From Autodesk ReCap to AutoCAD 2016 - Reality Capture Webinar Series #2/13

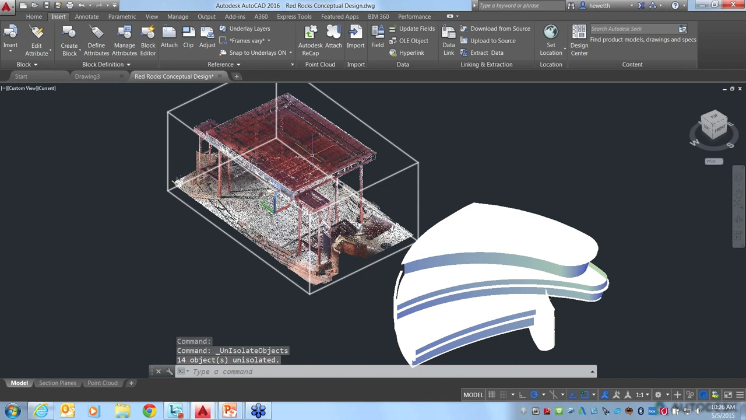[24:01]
and we'll select that point cloud file and uncrop all for now. So we've got everything displayed, the point cloud and this new geometry.
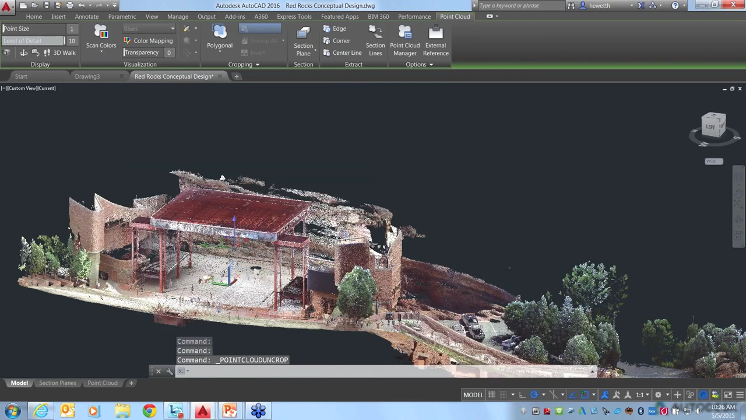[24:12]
So here as I mentioned, this is Red Rocks Amphitheater here in Colorado and this has been around for a long time.
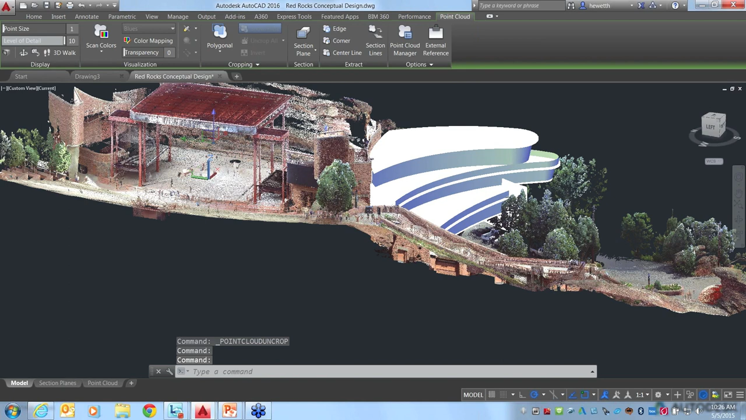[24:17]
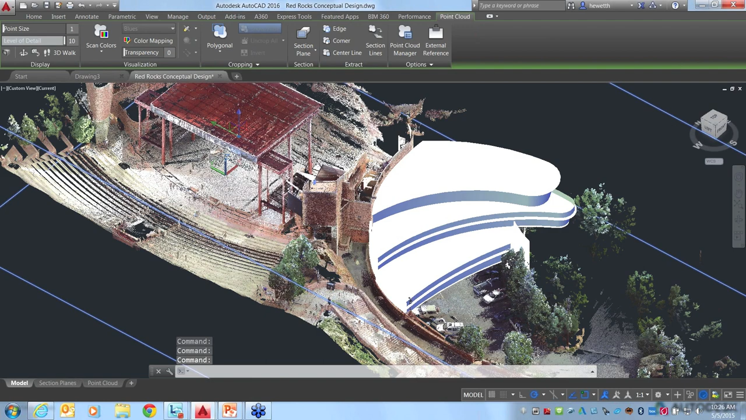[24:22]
This structure is designed to really integrate with the natural rock formations and so the existing conditions are very important. If they do any renovation or adding on to the amphitheater,
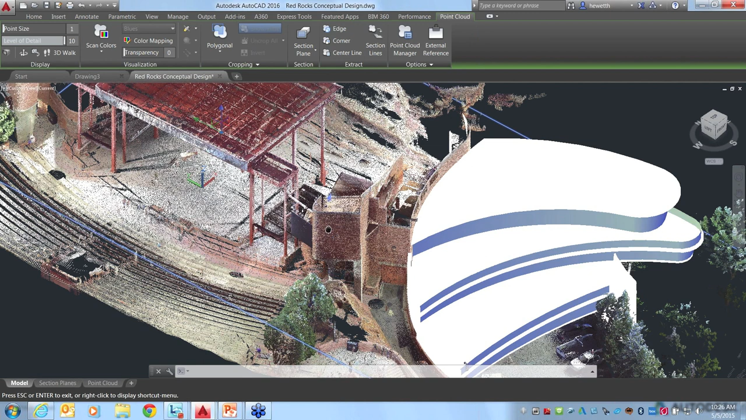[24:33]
it's really important that they integrate with the existing conditions. Here in the back, you can see the rocks that actually are part of the building in some of these floors.
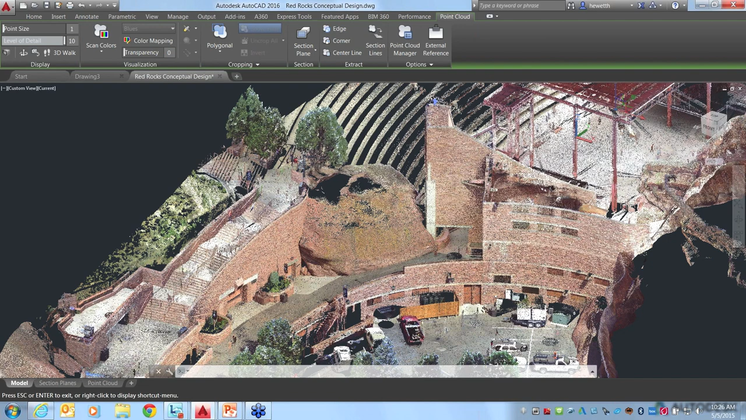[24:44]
The back wall of the stars dressing rooms are actually rock walls.
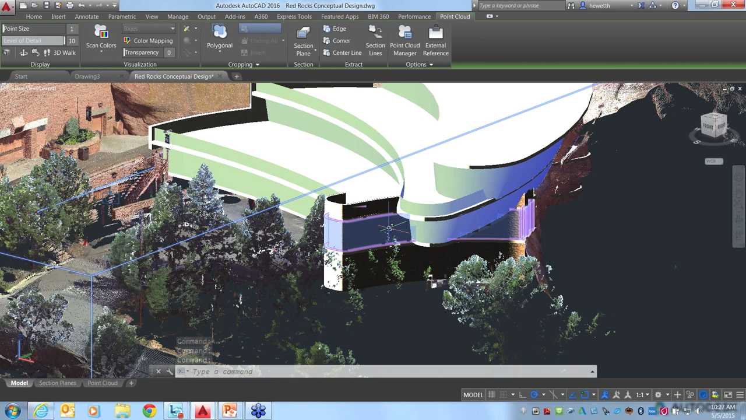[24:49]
So it's really important. This is where point cloud files can be incredibly valuable
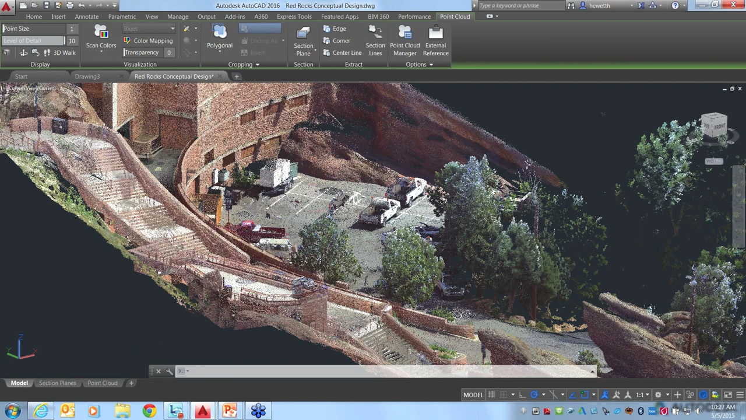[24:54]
because trying to design some of those rock formations in AutoCAD would be virtually impossible. With point clouds and doing 3D scans, this is a great example of being able to capture the existing conditions and then design from there. So just keep in mind this structure that we have where we'd be adding on several floors and this kind of curvy organic shape that goes with the existing conditions.
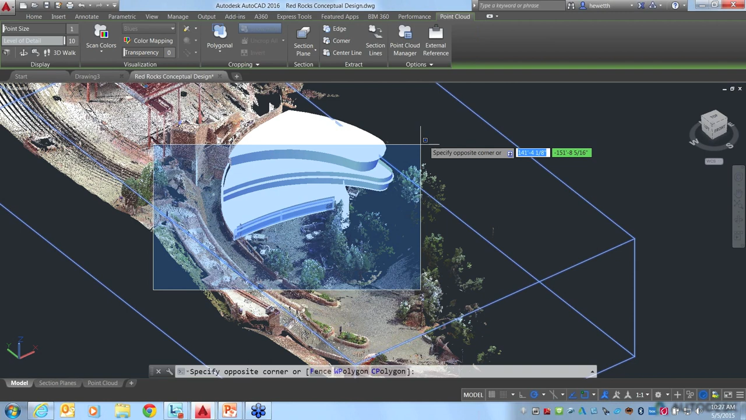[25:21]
And I'm going to go ahead and right now, I'll just isolate the point cloud so that that's all we see. But keep those other structures in mind.
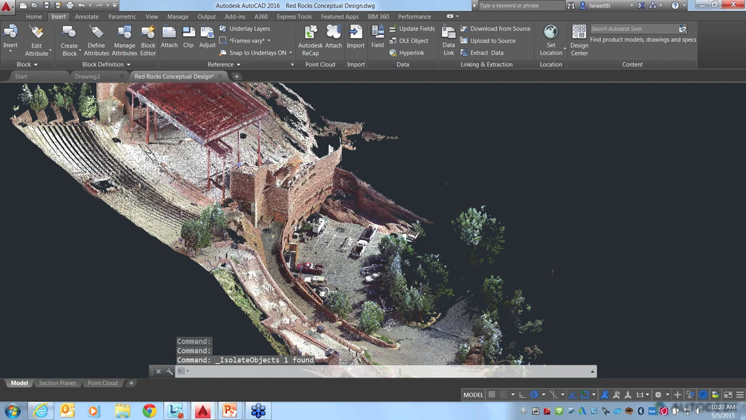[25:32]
And let's see how we can take advantage of some of the tools in AutoCAD 2016 with point clouds so that we can start creating that type of geometry to add on to this design. You can see here that we've got curves. This wall is really curved here. We've got some sharp edges here along the building. Let's take a look at some of the point cloud object snaps because those are key for generating new geometry here from AutoCAD.
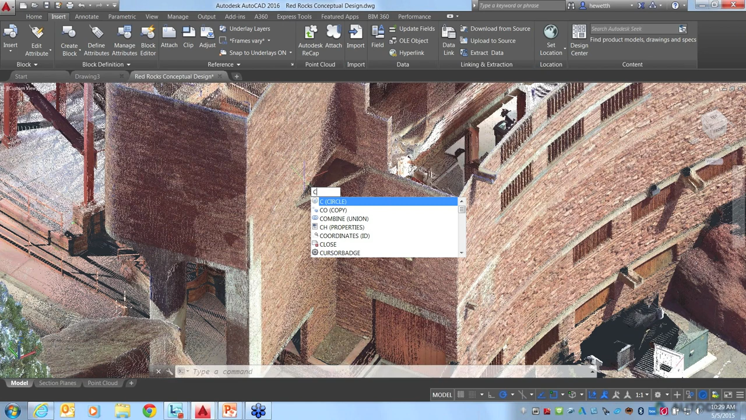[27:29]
I'm just going to use the circle command just to be very quick here. As I pass the cursor around, you'll see that it's automatically detecting those faces. Again, taking advantage of that segmentation data. So without me having to tell it where the UCS should be, I can just pass my cursor over this face on the building and begin drawing. So I've got a circle drawn there. I'll just repeat the circle command. Come over to this side of the building. And again, it detects that face. Now this is a little bit hard to see. Here's the circle right there.
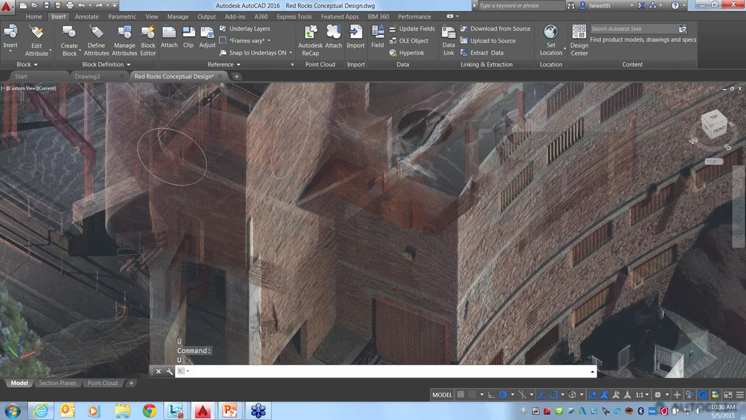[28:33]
Okay, the next thing I want to show is those object snaps. So here we have our 3D object snaps. And the first one we'll look at is this corner object, or not the corner, the edge object snap.
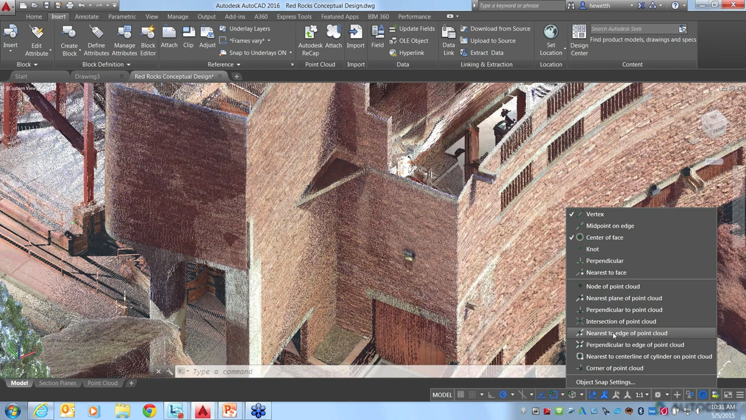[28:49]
So snap to nearest to edge of point cloud. If we turn that on and let's say we want to create a line
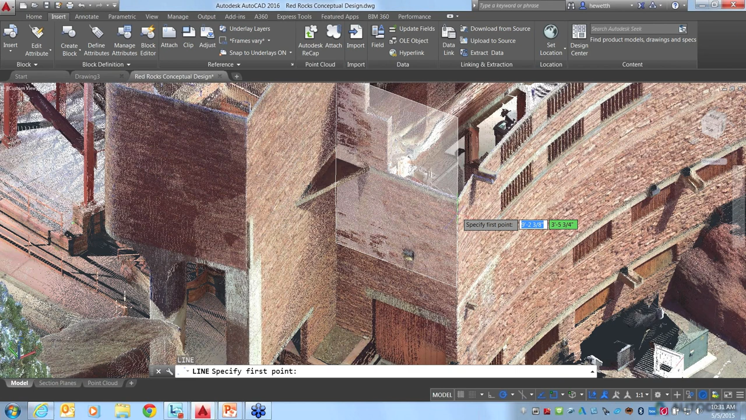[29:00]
along the edge of this wall. So we've got this corner. Maybe we want to create a line here that we're eventually going to revolve to continue this curved shape for our new building.
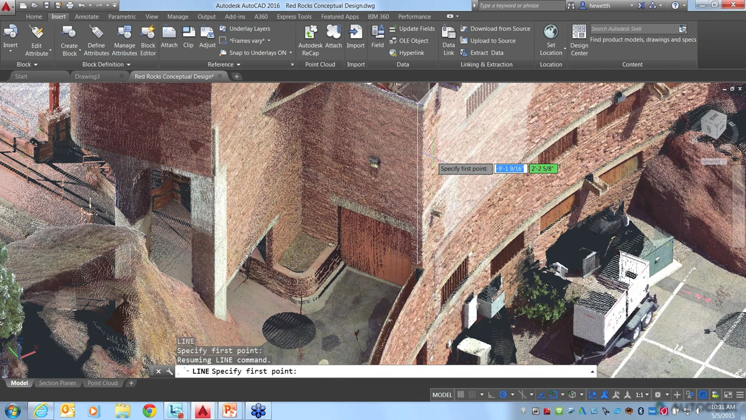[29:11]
As you pass the cursor over, see that AutoCAD is detecting these different faces.
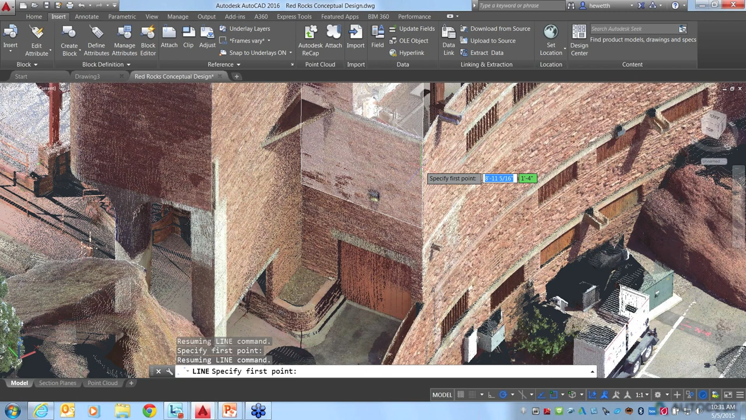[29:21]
So as I pass the cursor over there, let me just... Oh, I don't have my object snaps on. There we go. So that was segmentation data, what it was finding. Now it's actually finding the object snaps. So as I pass my cursor over the edge, because I have that edge object snap turned on, it detects, using segmentation data, it's detecting the edge of that building. And now I can snap right to it using that segmentation data and that edge object snap. So I just drew a line along the edge of that building.
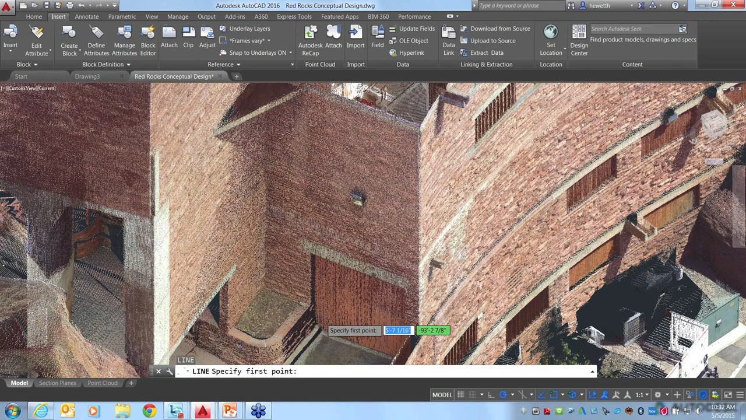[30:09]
in this case, we're going to look for the corner. And I'll draw another line, I guess. So we'll come down here. And if I pass the cursor over this area, you'll see that with the walls here, there are three different planes now, because I'm looking for a corner object snap.
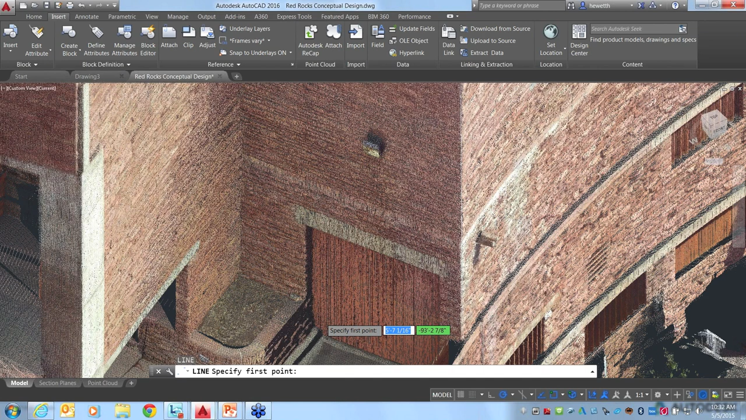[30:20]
So it finds three planes of segmentation data and lets me snap to the corner of those.
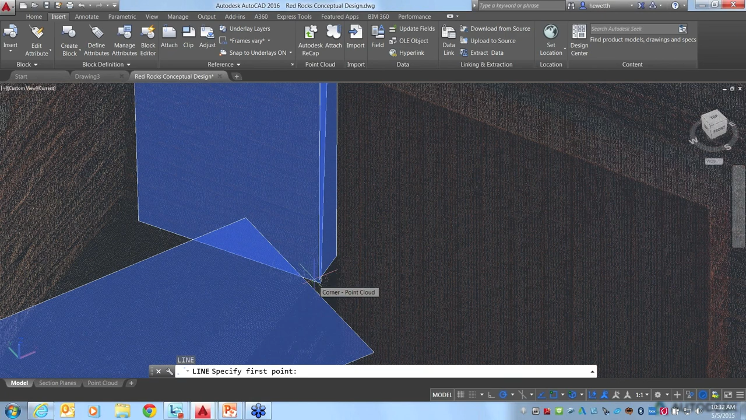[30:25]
And as you move around, you'll see it's finding different planes.
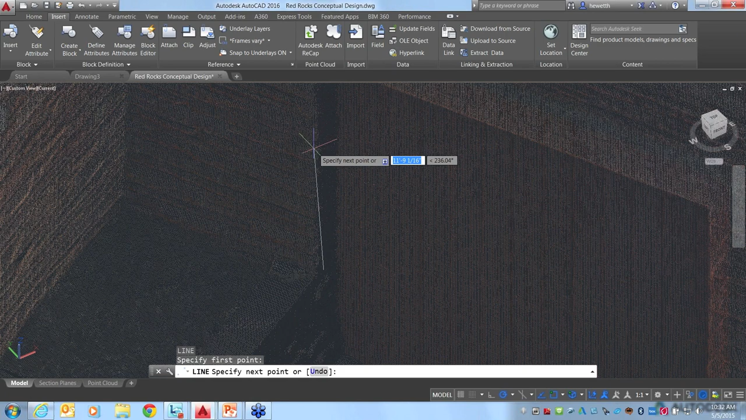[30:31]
So that's another... If I come up here, let's see if I can find another plane right there. Okay, so there's the corner up above.
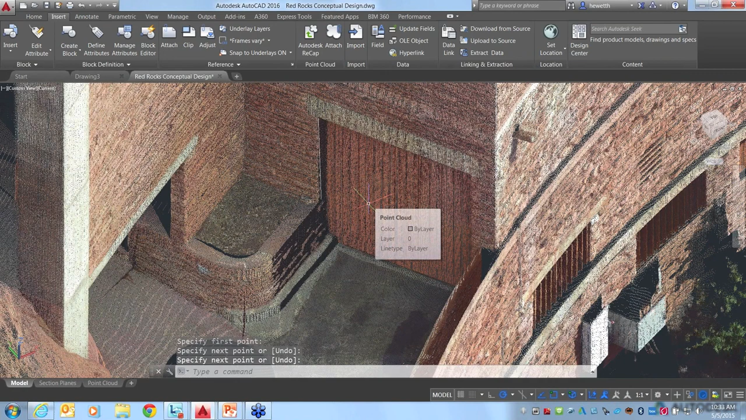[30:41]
So that's just giving me initial geometry. Let's go back to this first line I created. So we've got this edge of the building, a line right here that I've created. And what I really want to do is take that line and just continue it along this curve. Well, there's a handy object snap that finds the center of the cylindrical shape. If we go down here to our object snaps again, and let's turn on this one, nearest to center line of cylinder on a point cloud.